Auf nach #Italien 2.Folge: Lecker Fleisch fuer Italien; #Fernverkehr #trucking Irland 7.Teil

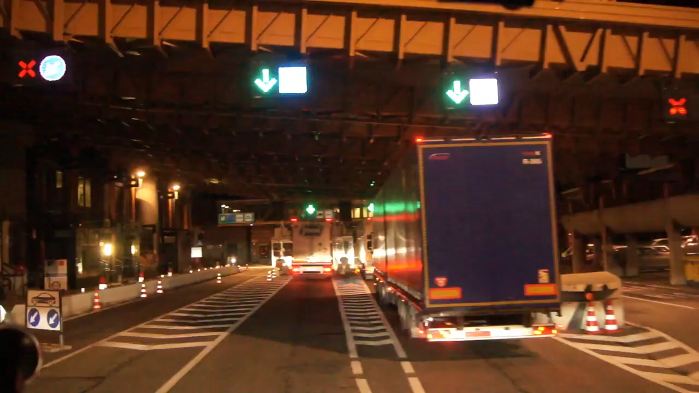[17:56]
Damit sind wir wieder am Mont Blanc-Tunnel, in 1350 Meter Höhe.
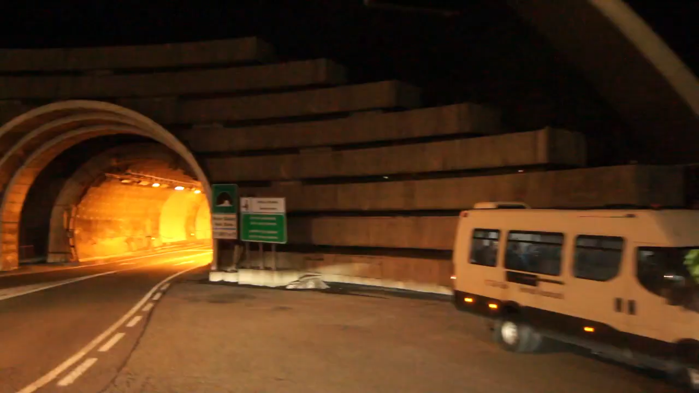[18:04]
So, dann geht's los. Elfeinhalb Kilometer.
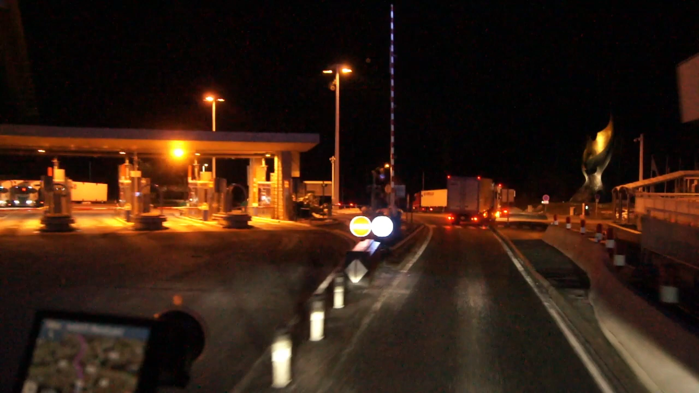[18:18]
So, da sind wir wieder in Frankreich.